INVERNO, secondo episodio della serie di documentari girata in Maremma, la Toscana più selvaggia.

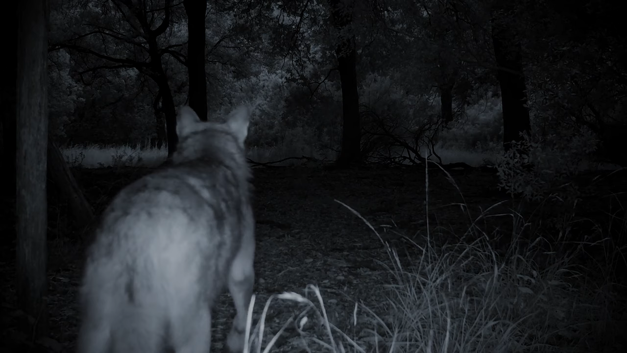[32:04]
Poca luce, basso dettaglio. Olfatto e udito aiutano quindi a costruire un quadro più preciso della situazione.
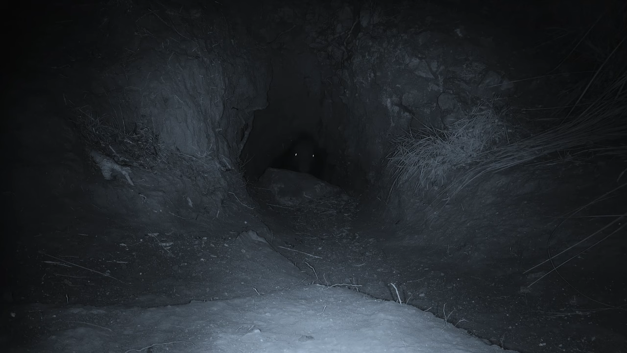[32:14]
Come nel caso di questo istrice, che si affaccia all'ingresso della sua tana.
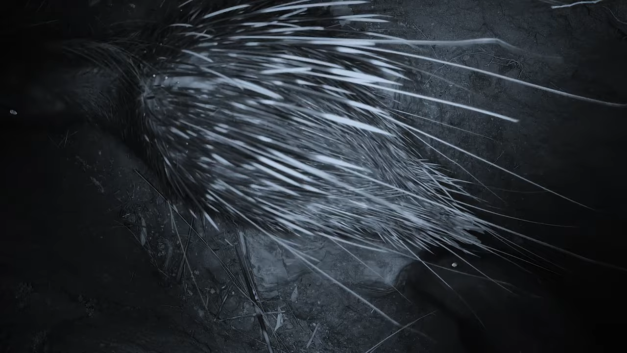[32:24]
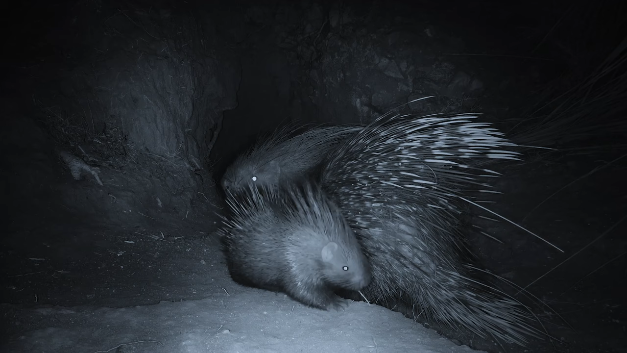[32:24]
Non uno solo, ma una madre con il piccolo. Come tutti i piccoli, anche lui è sempre alla ricerca di qualcosa di nuovo da scoprire. E lei deve controllare che il figlio non faccia qualcosa di imprudente.
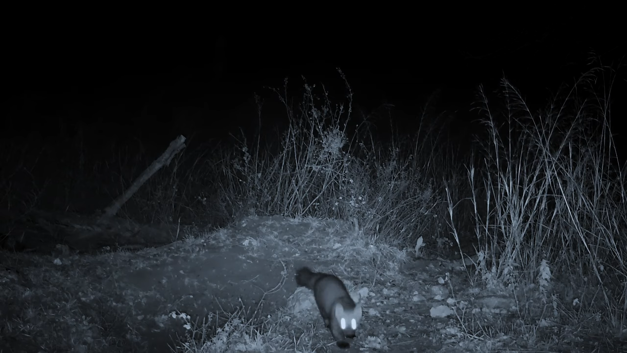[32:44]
Le lepri sanno come muoversi nell'oscurità.
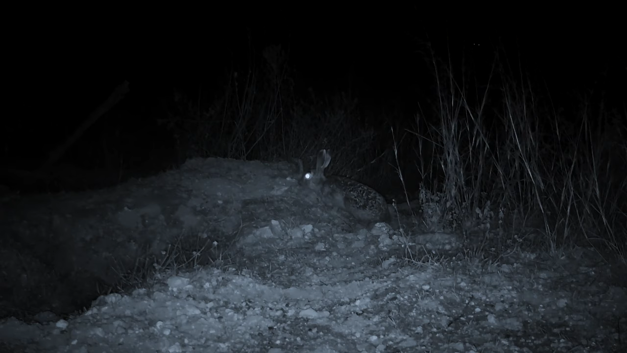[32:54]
Le loro lunghe orecchie sono sensori ad ampio raggio e hanno rilevato qualcosa. Il pericolo è in agguato. Fiutato il pericolo, mamma istrice si affretta a spingere il piccolo nella tana.
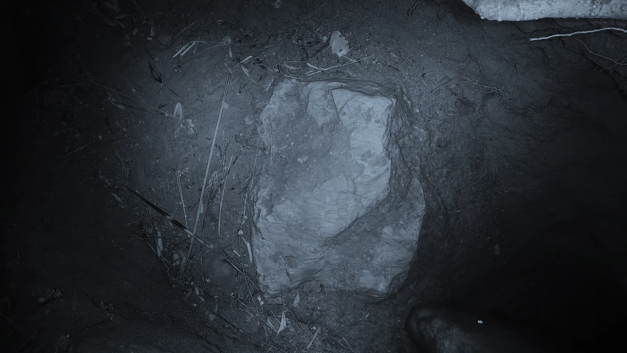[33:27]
Solo quando lo sa al sicuro sottoterra, si allontana con il compagno alla ricerca di cibo.
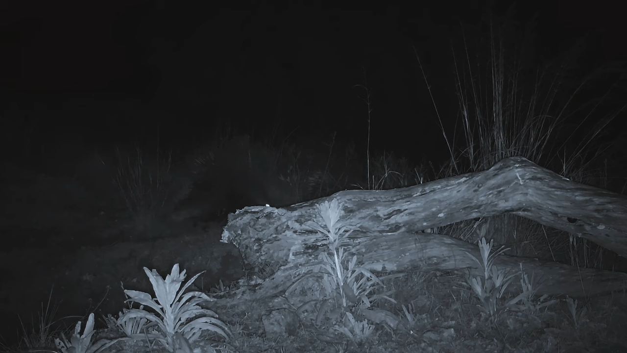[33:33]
La rete di cunicoli impiegata dagli istrici è molto vasta e spesso si intreccia con quella di altri animali. Come questa coppia di tassi che ha scavato qui il proprio sistema di tane ed è ora in procinto di metter su famiglia.
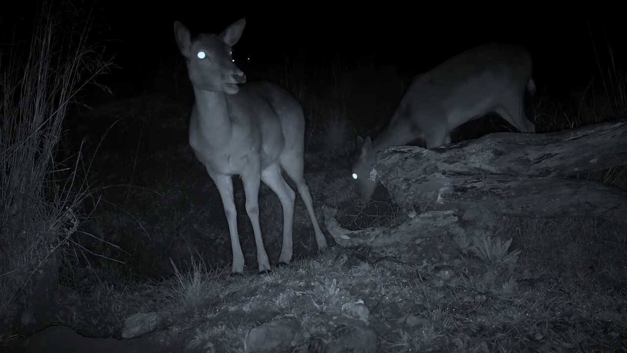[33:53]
Maschio e femmina sono ottimi genitori che tendono a rimanere assieme per la vita.